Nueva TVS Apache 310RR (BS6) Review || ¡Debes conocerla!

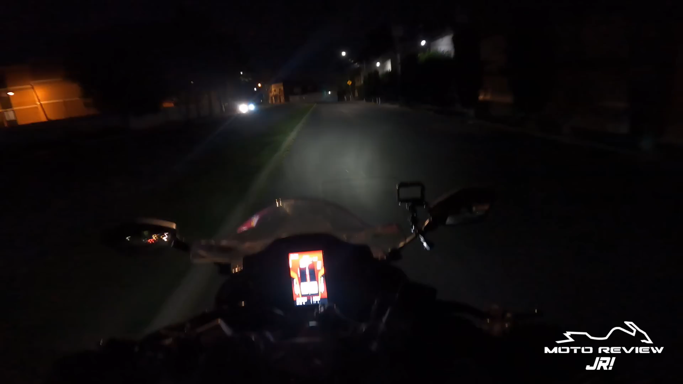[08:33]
Es mucho más rápido de acceder. Y, bueno, pues la verdad es que la iluminación me ha parecido bastante satisfactoria en esta TBS 310RR. Y ahora, amigos, vamos al tema del motor.